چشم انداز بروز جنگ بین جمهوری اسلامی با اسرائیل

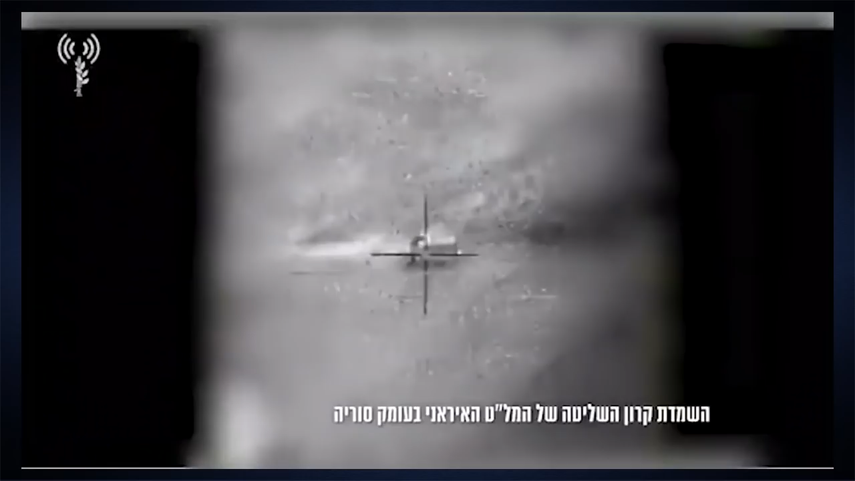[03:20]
پهباد سپاه پاستاران که مجهد به مواد منفجره بود
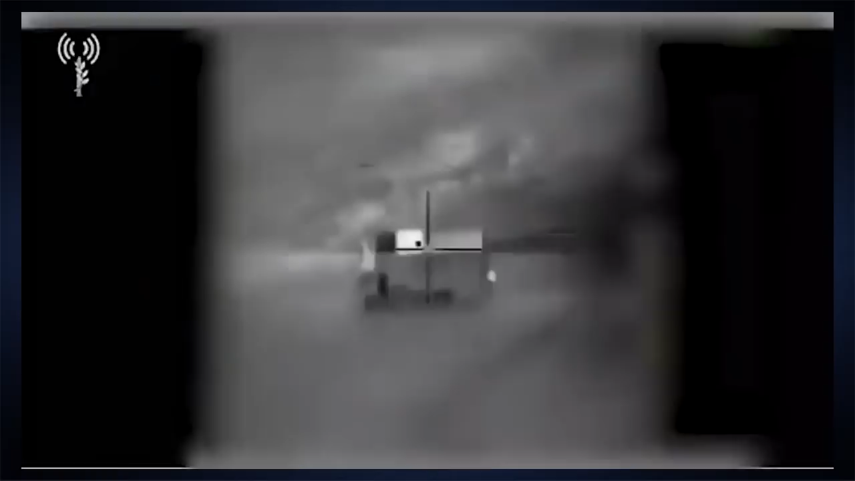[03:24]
وارد خاک اسرائیل شد و توسط نیروهای پدافند اسرائیل سرنگون
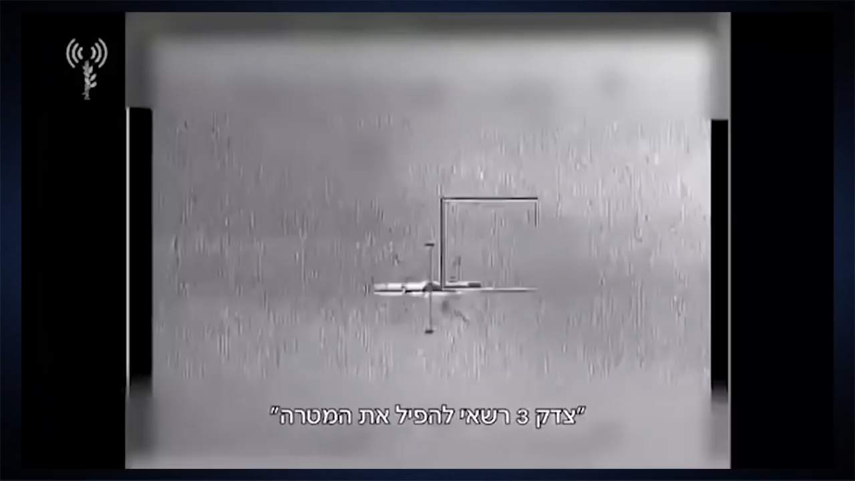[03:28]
گردید اسرائیل این واقع یعنی حمله مستقیم سپاه پاستاران به خاک خود را